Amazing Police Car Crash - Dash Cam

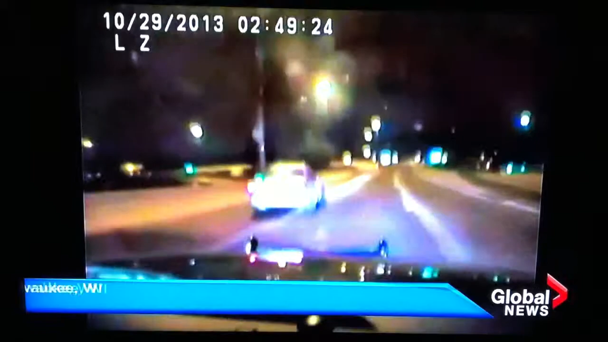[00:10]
Pretty spectacular. Wow. Both the driver and the deputy were hurt, but we are told tonight that they will recover.